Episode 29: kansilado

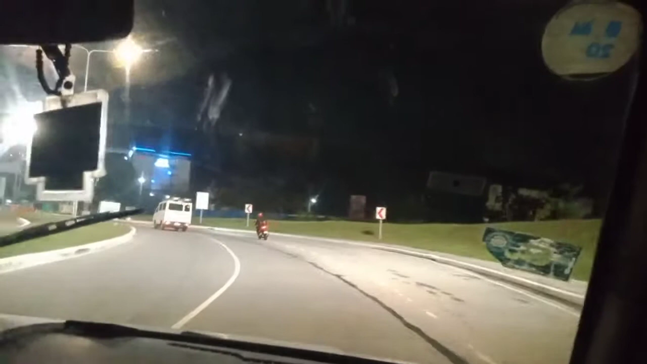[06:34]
papalabas na tayo ng clerk guys bagong hotel yan o on hotel ayan ayan
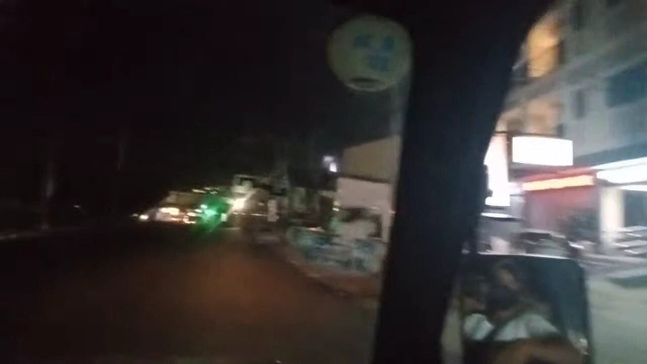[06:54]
mapasok mapasok naman tayo ngayon ng friendship dito sa may korean town ba yung espalto niya ngayon sa tingin dahala no espalto nila yung daan dito
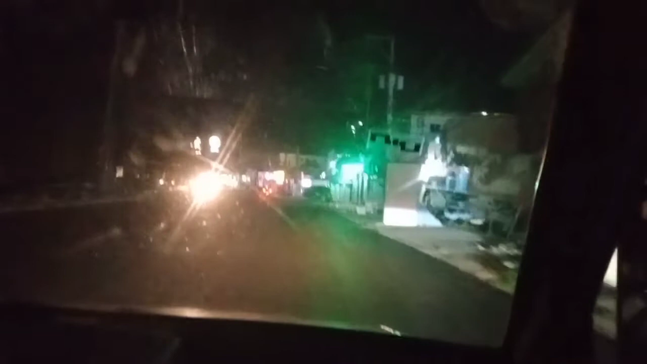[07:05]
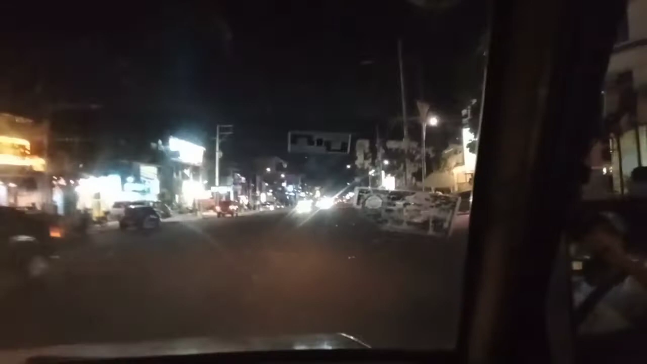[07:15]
alright nasa korean town na tayo guys